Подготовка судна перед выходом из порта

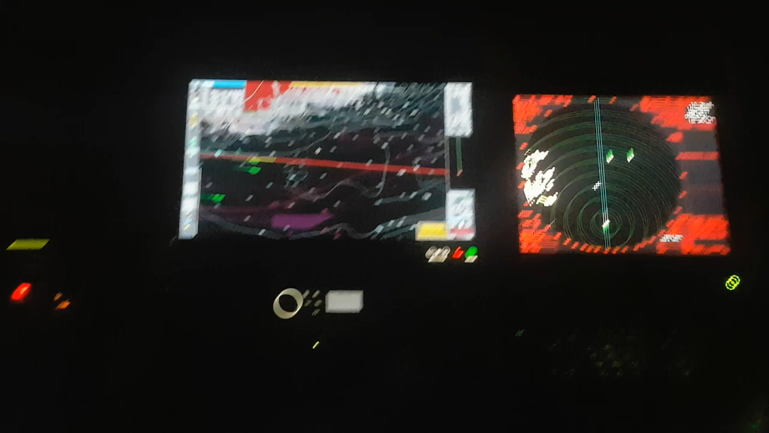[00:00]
Всем привет, ребят! Сегодня я хочу по расхождению немножко записать и рассказать по подготовке судна перед выходом из порта. Давно просили.
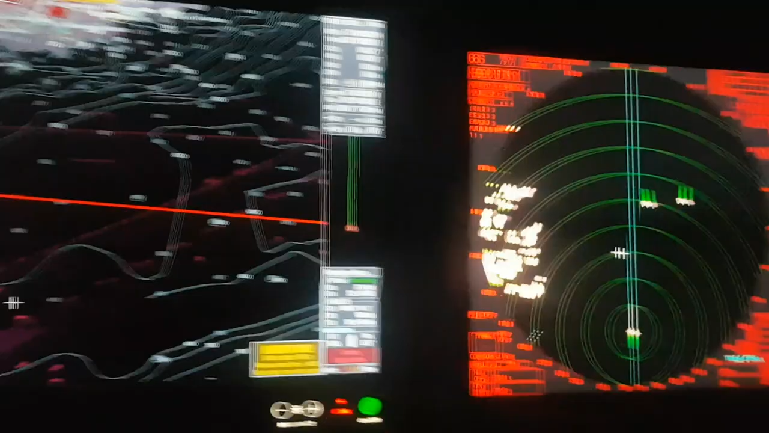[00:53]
У меня сейчас в TrueMotion стоит. Уже привыкли на TrueMotion, но я все равно, когда будут какие-то проблемы, буду переключаться на ревейте, как мне удобно.